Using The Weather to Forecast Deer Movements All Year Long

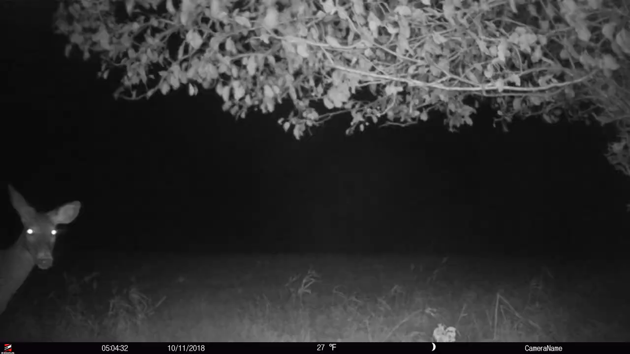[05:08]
what the beginning is and what the end is deer notice that change temperatures dropping in this case you can see